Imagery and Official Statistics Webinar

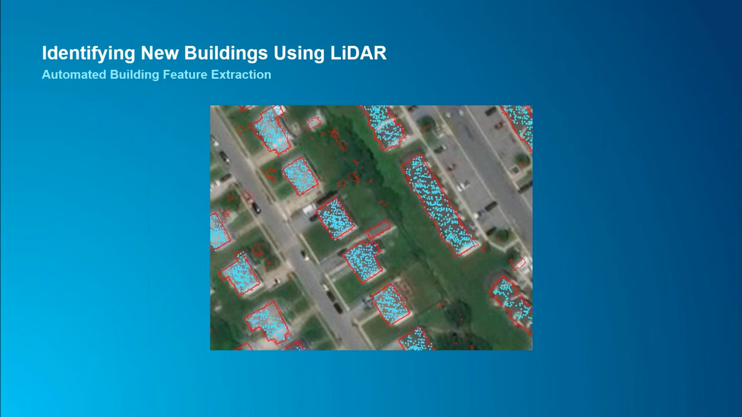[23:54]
And LiDAR is increasingly being used to identify new features such as buildings and automatically extracting them into your geo database. Many nations are already collecting LiDAR over their countries for many different purposes. And official statistical offices can often access and use these data. Looking at a few of the basic concepts of LiDAR will help us understand how we can use it for automated feature extraction. LiDAR is an acronym for light detection and ranging.
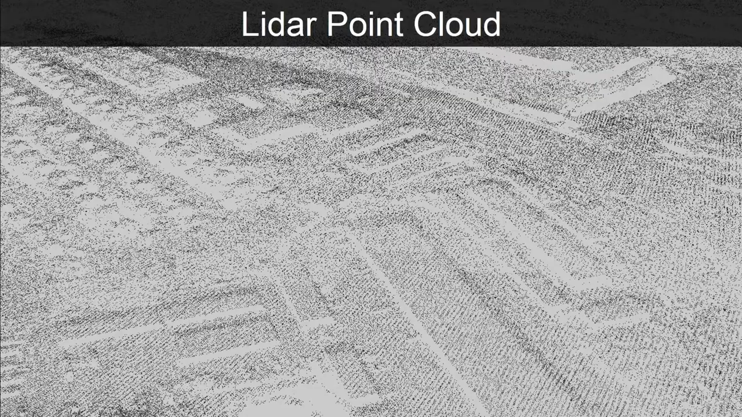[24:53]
First, we start with the raw LiDAR point cloud data. ArcGIS provides tasks with a tool to create digital surface models or DSMs from the first returns of the LiDAR points.
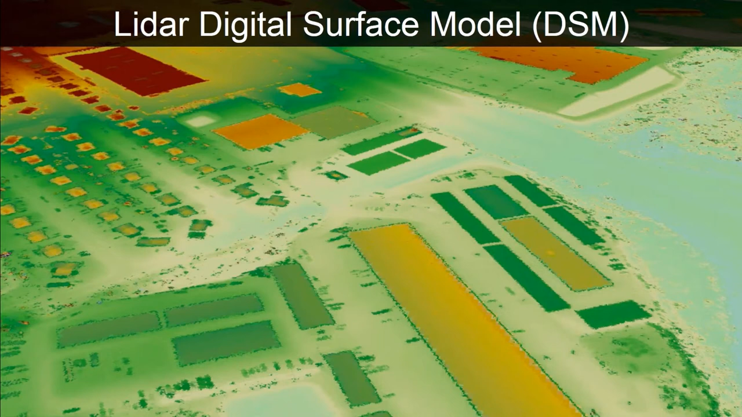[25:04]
ArcGIS also is used to create the digital terrain
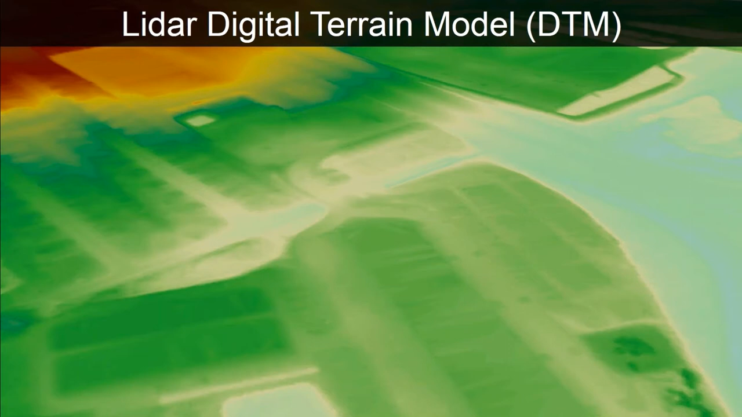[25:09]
model from the last returns of the LiDAR points. Then we create a draft of the building footprints derived from the digital surface model and the digital terrain model.
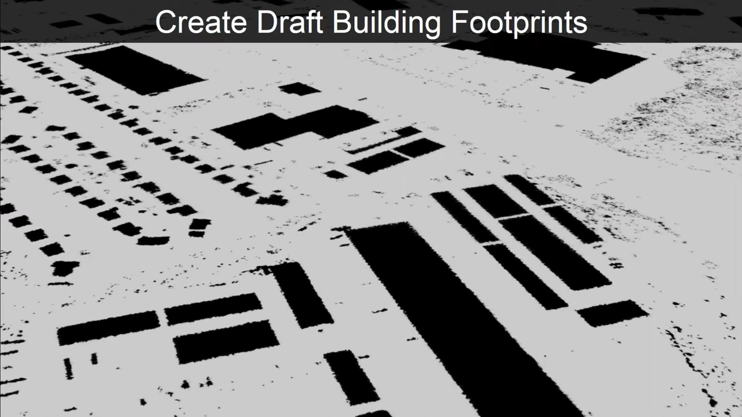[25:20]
And then by cleaning and removing artifacts, we finalize the building footprints.
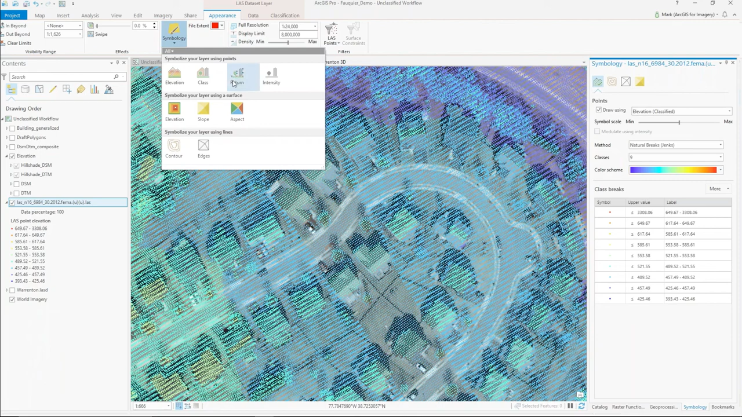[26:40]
to view just the elevation values. I can also see the first return, the last return, and all the other points in between.
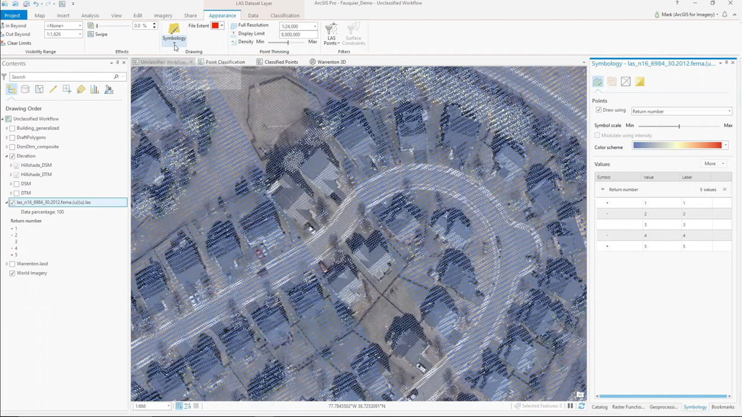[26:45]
And then we can also look at the intensity of
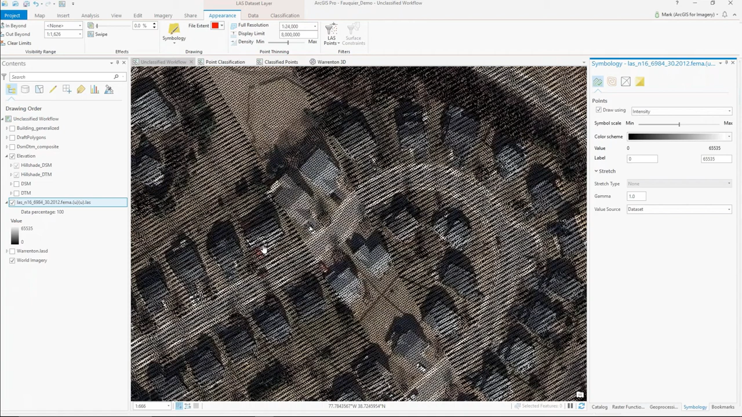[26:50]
the response from the ground to the sensor.
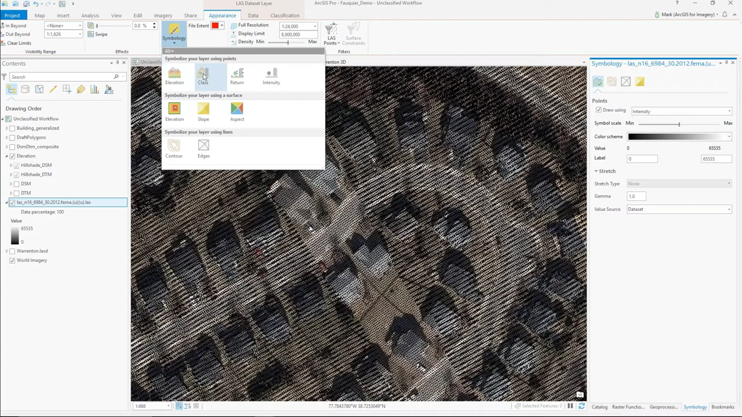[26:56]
But what we want to focus on here is the classification.
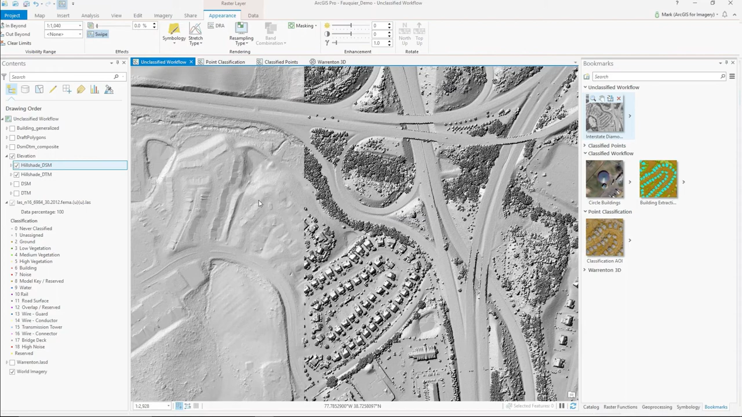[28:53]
are the inputs into doing the mathematical, basically the map algebra of subtracting the two from each other, which provides a lot of information, including building height, canopy height of the vegetation, and so forth. We also use that as a way to extract out the building footprints.
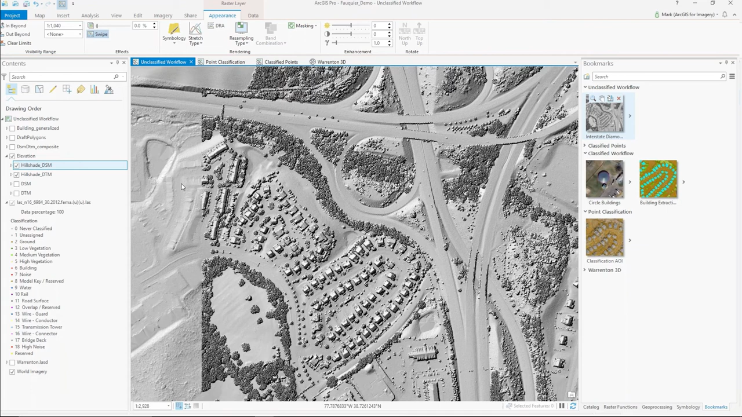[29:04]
So those are two very important inputs. I'll go ahead and go back down to the point cloud.
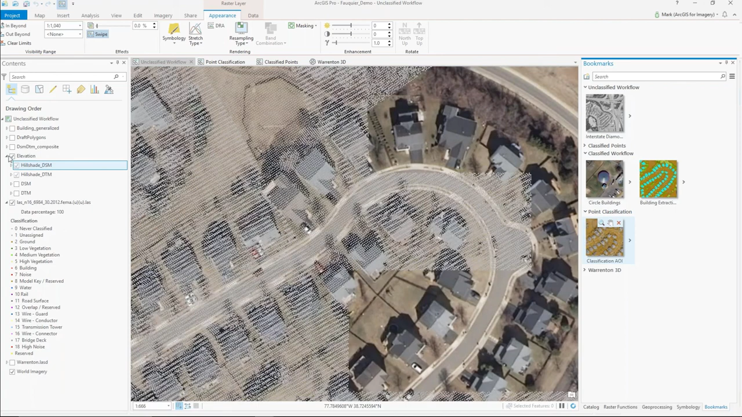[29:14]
And then from there, as we go through the steps of the models, we can then start to generate some of these different products.
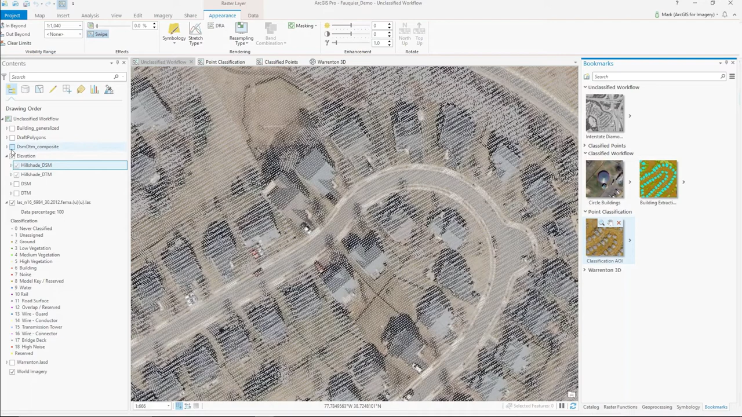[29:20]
And so the first product is this DTM-DTM composite, which sort of you can start to now start to see the building footprint outlines. But there's also some other stuff that it might pick up like some vegetation.
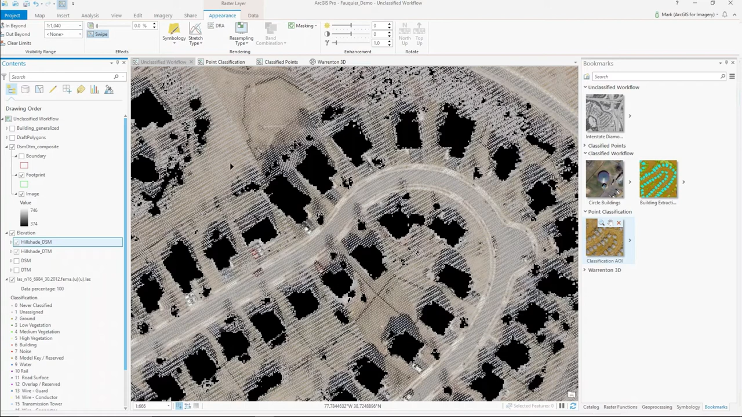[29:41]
And so through the series of steps, we go in and eliminate some of the noise. And then from there, we can generate what we call the draft polygons.
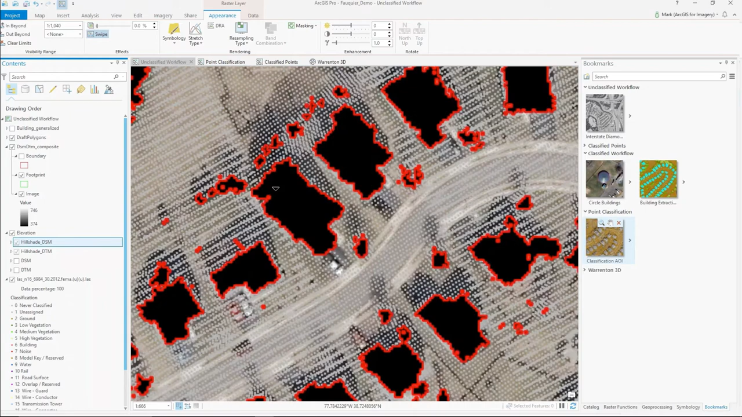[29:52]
And if I zoom in, you can see that those extent of those polygons are following the extent of the pixels,
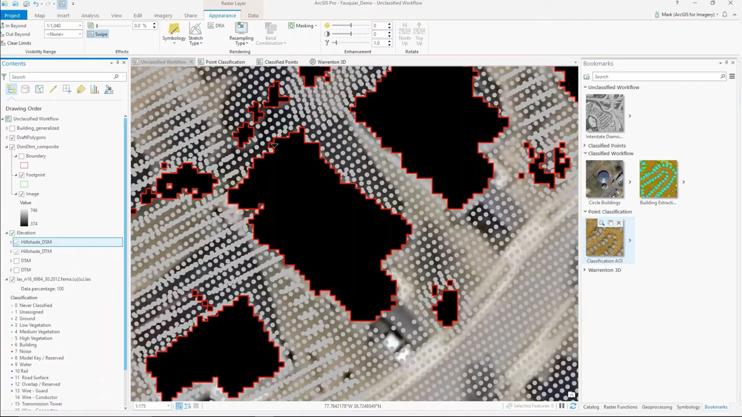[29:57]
which is not a very accurate representation of the building footprint.
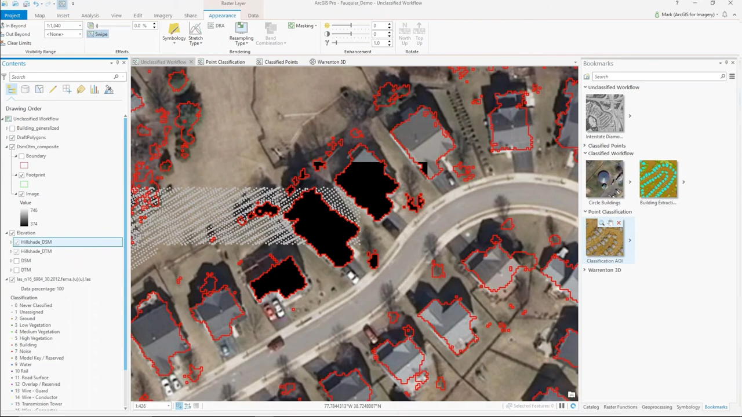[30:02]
But as we go through the model, we can start to refine that a little bit more. And then what we end up getting is more of a generalized footprint layer that closely follows along the outer extent of the building.